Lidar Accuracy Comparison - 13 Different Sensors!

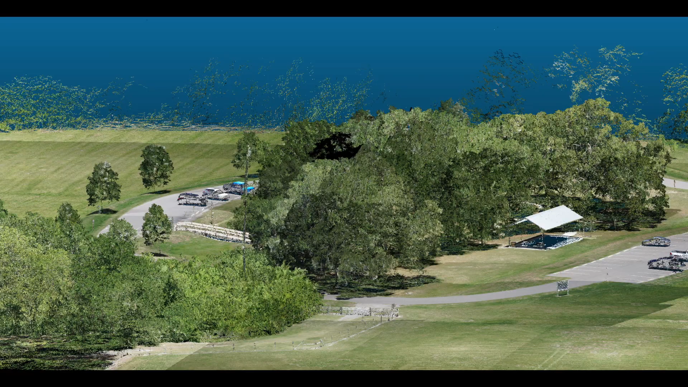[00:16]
I recently got my hands on 16 different LiDAR and one photogrammetry datasets
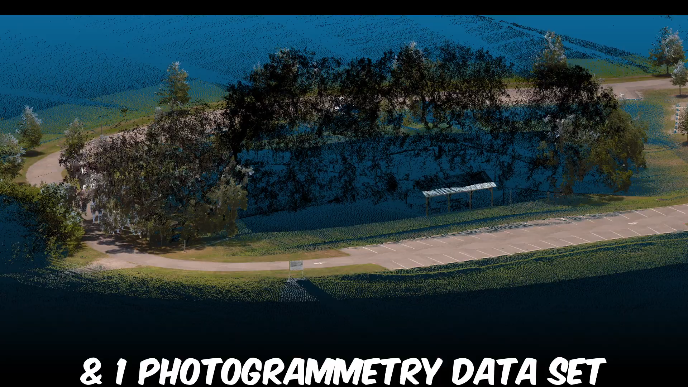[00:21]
that all scanned the exact same site and were provided this exact same control file.
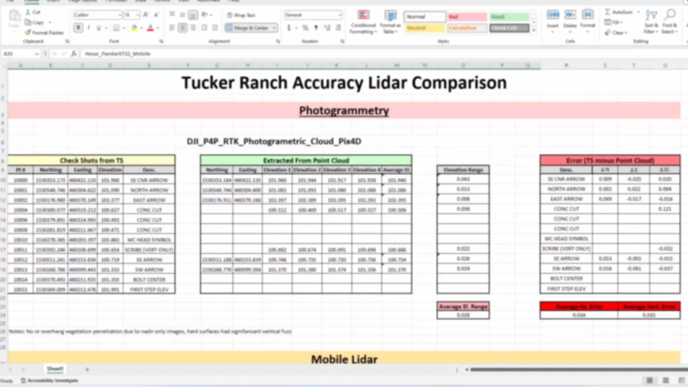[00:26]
I am going to compare the horizontal and vertical accuracy of each using a series of independent check shots.
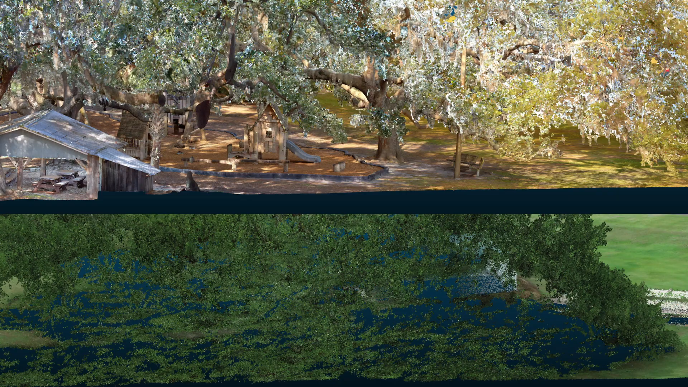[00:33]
We will also compare vegetation penetration and density of data.
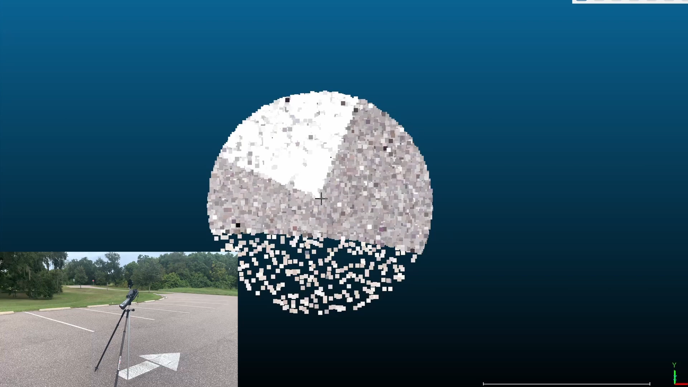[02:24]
I extracted the coordinates of the feature that was shot in as a check shot and compared the two in an Excel spreadsheet.
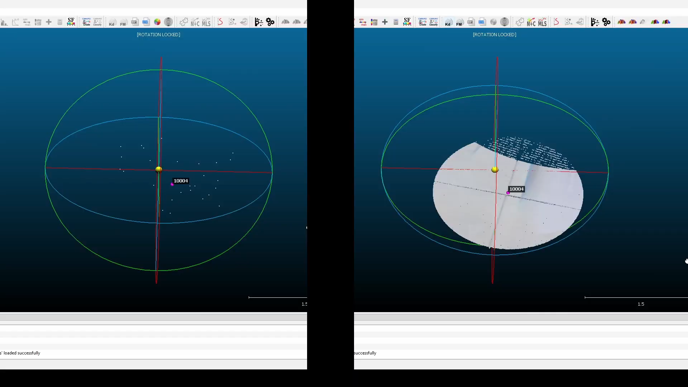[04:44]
This data had significant vertical error and quite a bit more vertical spread than any other dataset.
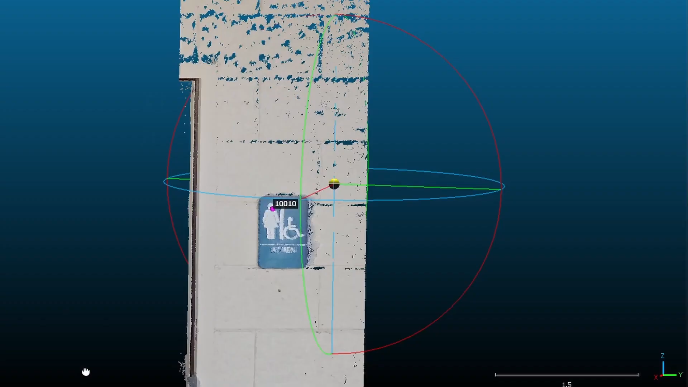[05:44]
The Ferro dataset appeared to have more scan setups compared to the Regal VZ600i,
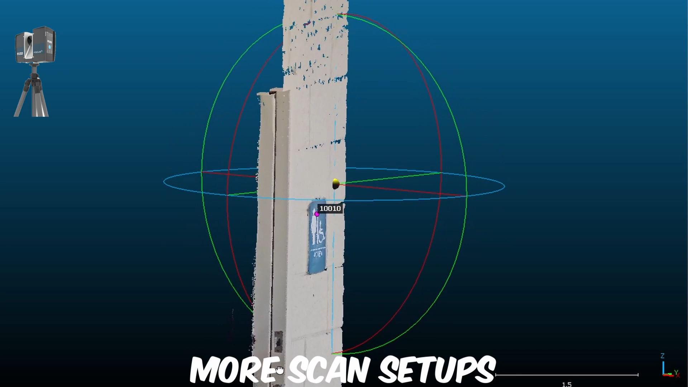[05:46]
for example.
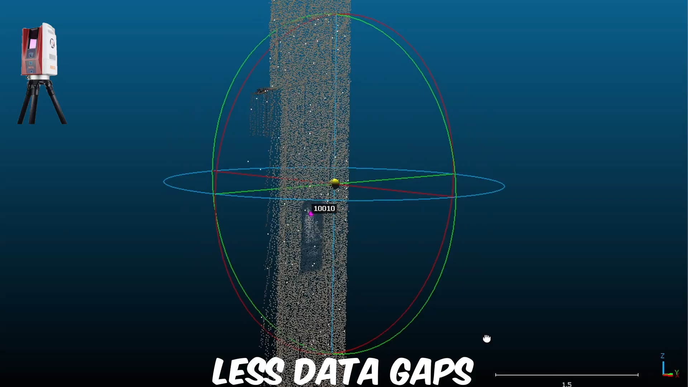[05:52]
As a result, there were areas of the Regal scan with much lower density.
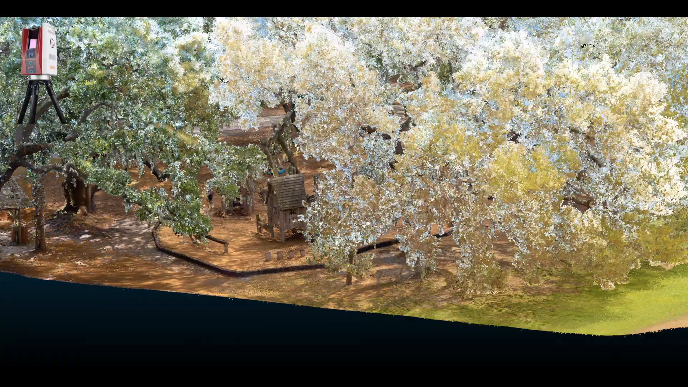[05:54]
The LAN-based scans didn't provide accurate RGB
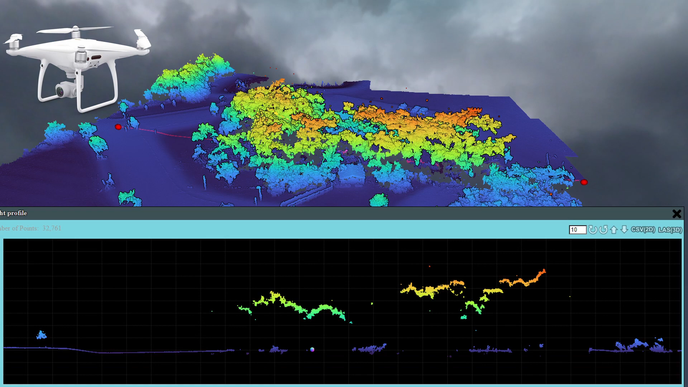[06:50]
The photogrammetry dataset was unable to provide any accurate points under overhead obstructions and had quite a bit of vertical fuzz in the point cloud.
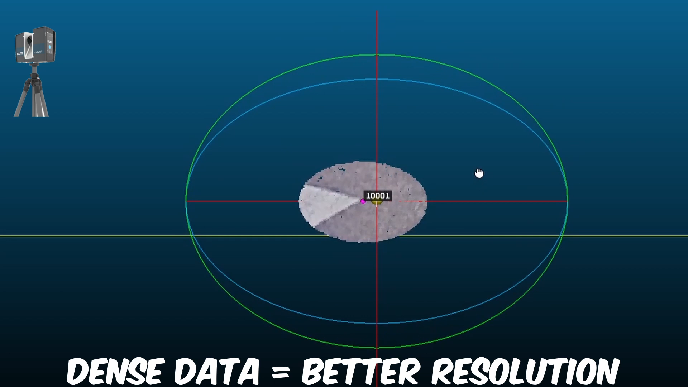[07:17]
Having a dead-served dataset allows for one to extract horizontal features more precisely.
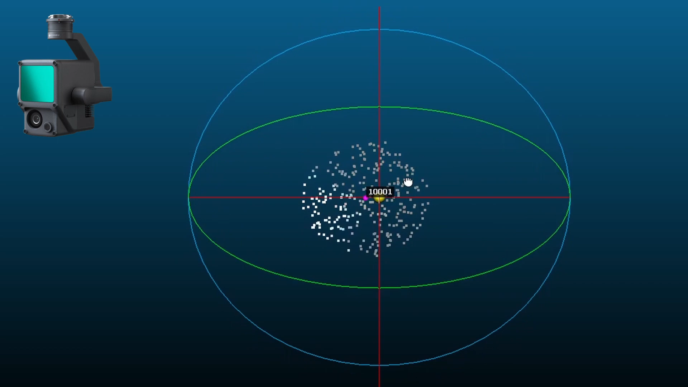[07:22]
If your dataset only has a point every 20 millimeters, it will be impossible to define a feature more precisely than that.
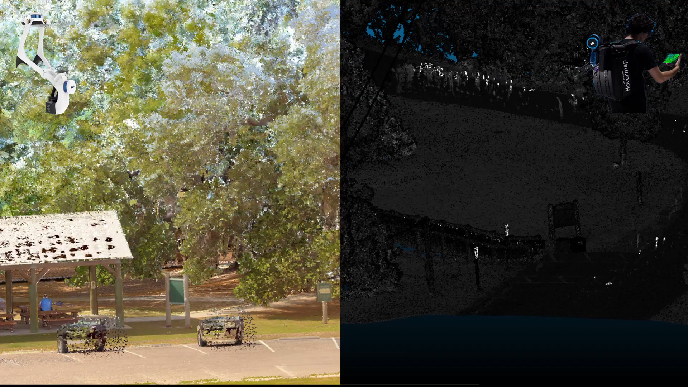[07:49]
The SLAM units produced the second most accurate results with an average horizontal error of 19 millimeters and 8 millimeters vertically.
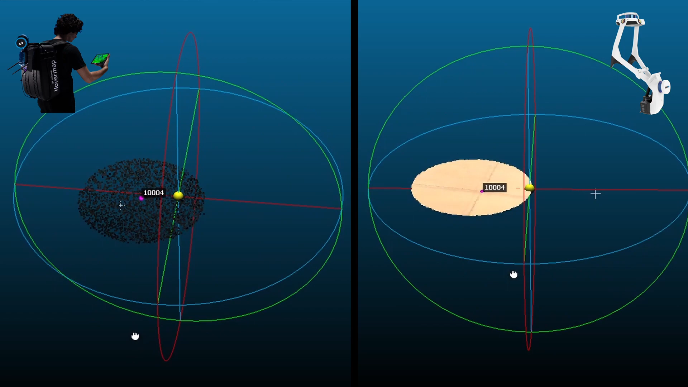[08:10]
The UAV points produced the third most accurate results with an average horizontal error
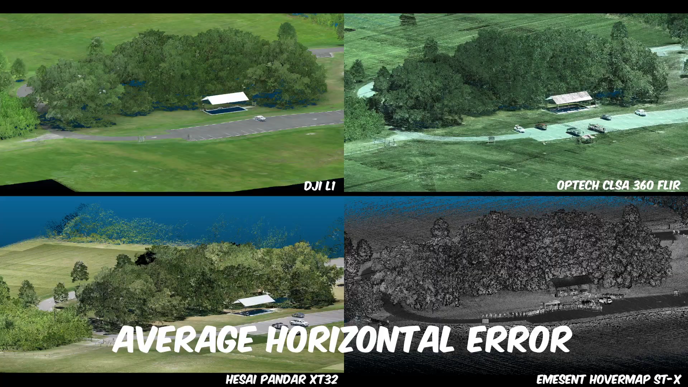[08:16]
of 22 millimeters and 11 millimeters vertically.
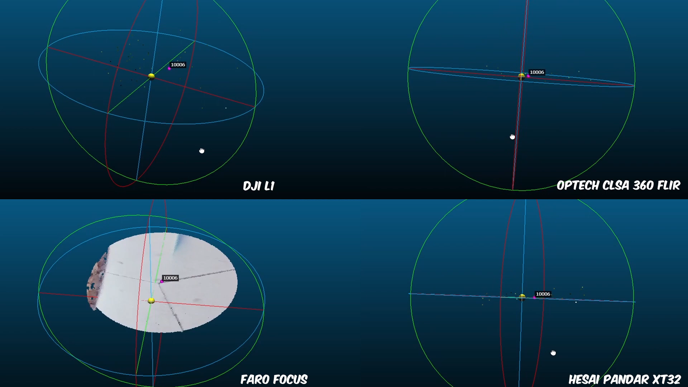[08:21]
The density of all the UAV sensors was too poor to pick out horizontal coordinates of the interior check shots due to overhead obstructions.
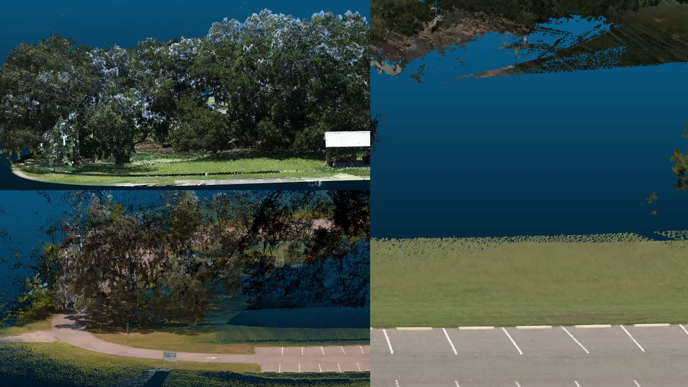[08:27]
The mobile units produced the fourth most accurate results of the LiDAR
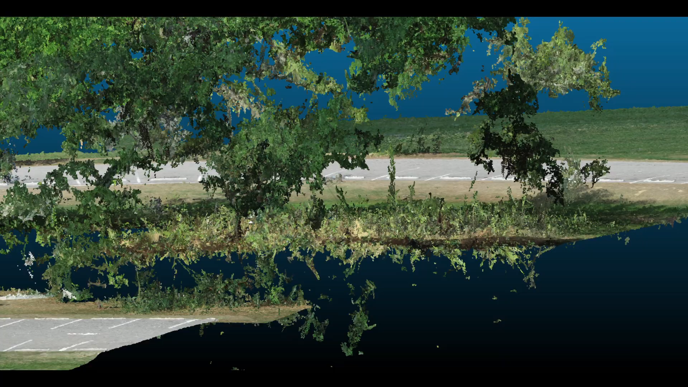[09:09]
But again, since this was a nadir-only flight, nothing was mapped under any overhead obstructions, and if we had check shots in any kind of vegetation, they would have shown significant error.